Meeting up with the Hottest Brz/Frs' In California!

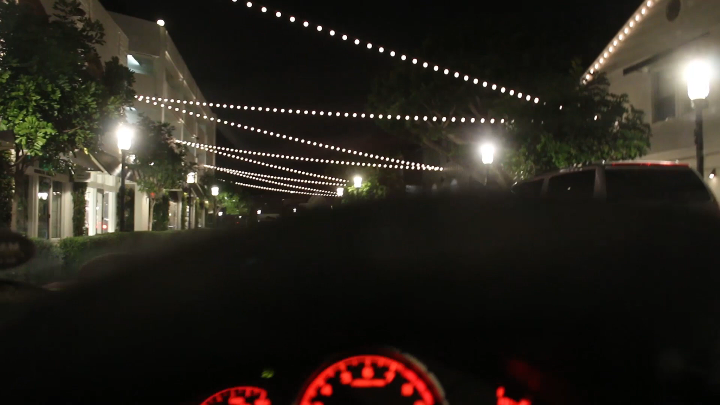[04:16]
Well, I don't know how we're going to have everyone all set up here But it's actually a pretty sweet location Just all with all the lights and all the you know the city buildings and whatnot.